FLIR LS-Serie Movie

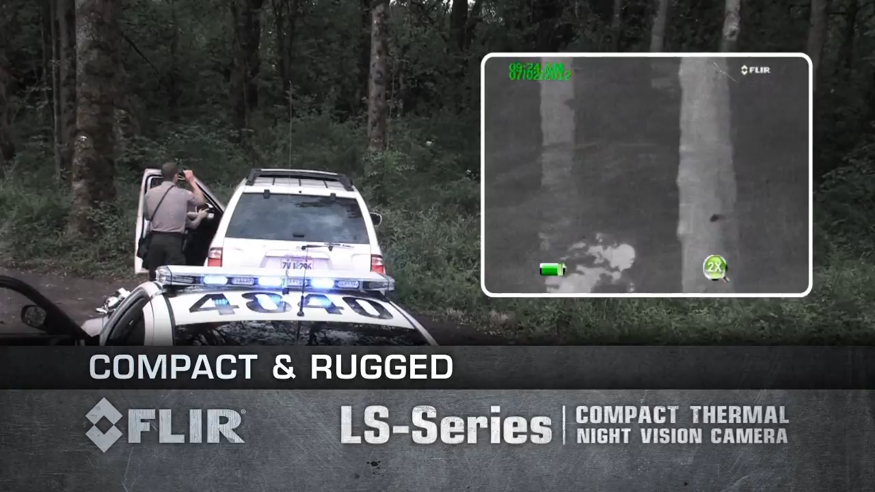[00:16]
At 340 grams, you won't suffer from arm fatigue.
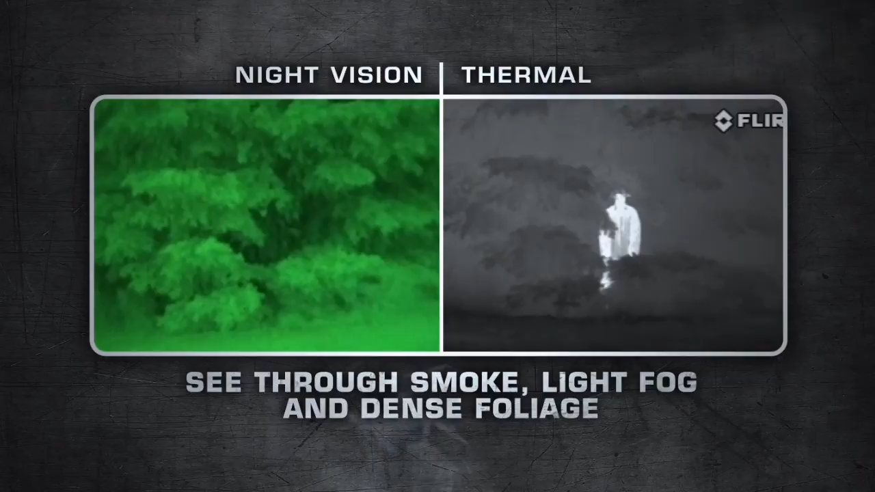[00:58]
LS Series are equipped with uncooled, maintenance-free,
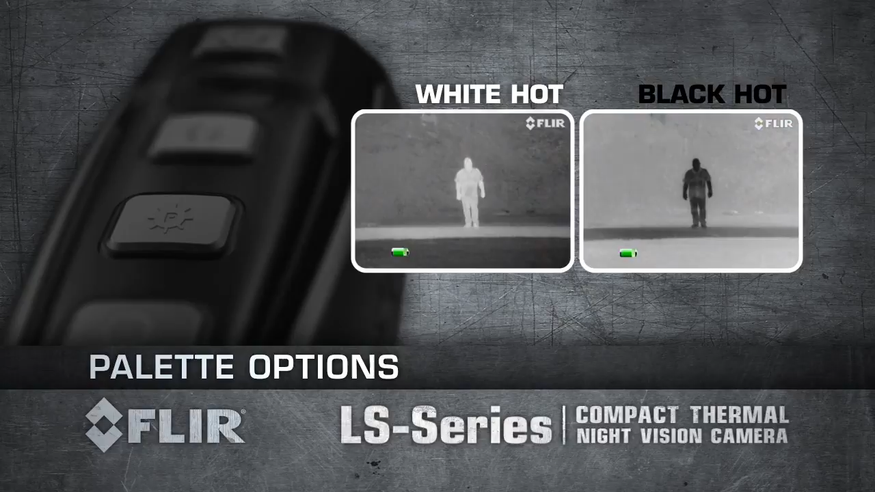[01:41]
FLIR's proprietary Insta Alert feature colours the hottest part of the scene red. This makes it easy to spot suspects in the thermal image.
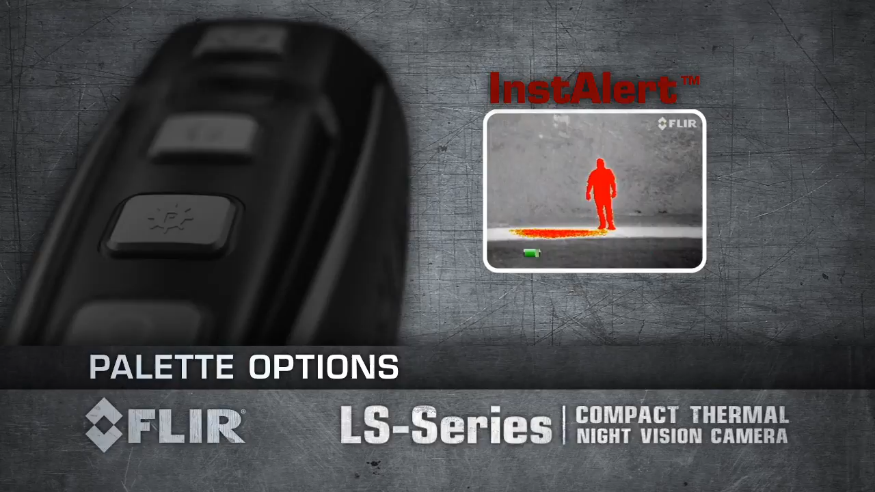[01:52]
FLIR LS Series is available in two models. LS 32 produces thermal images of 320 by 240 pixels and is equipped with a 19mm lens.
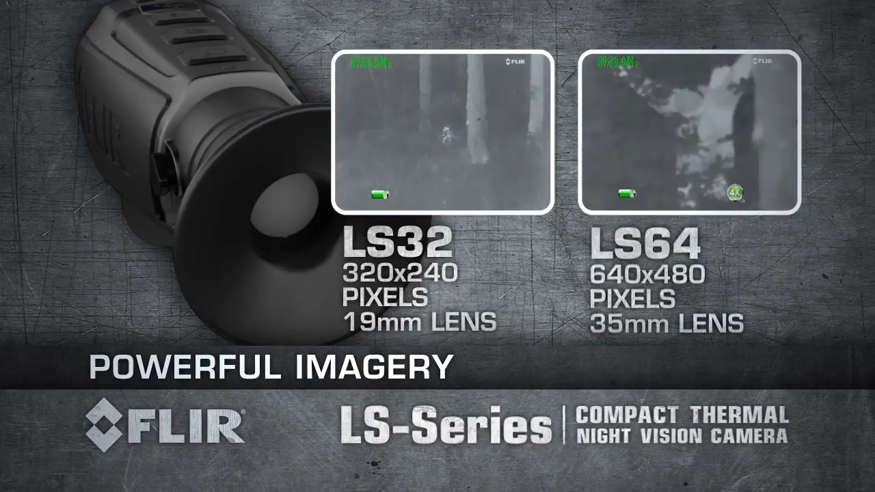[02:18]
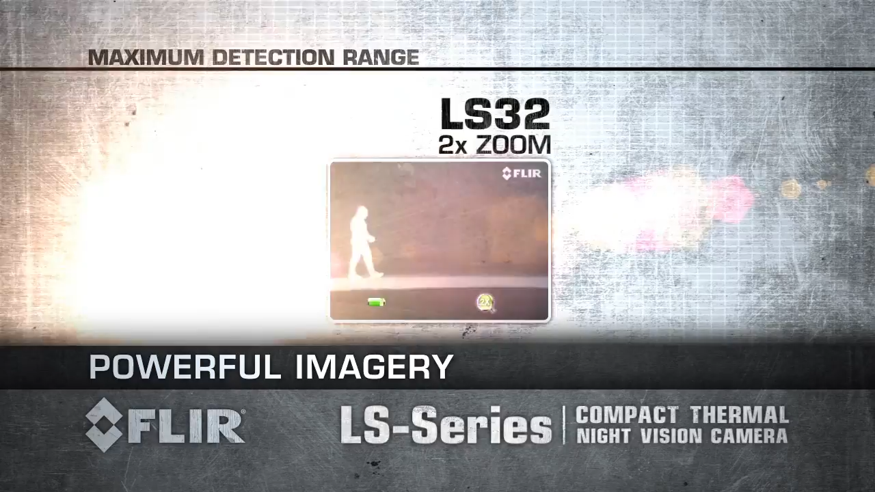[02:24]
LS 32 has a 2x zoom enabling you to detect a man-sized target more than 600m away. LS 64 has a 4x zoom to detect a man-sized target about 1000m away.